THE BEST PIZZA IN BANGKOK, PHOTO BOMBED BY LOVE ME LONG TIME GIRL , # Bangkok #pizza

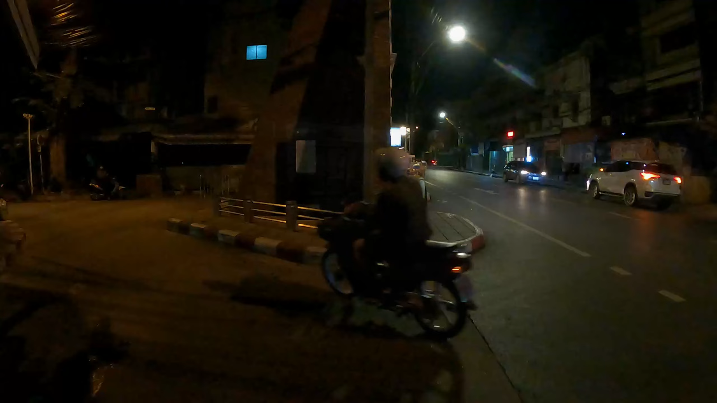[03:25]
Well, there he is. Watch out, there's a truck coming.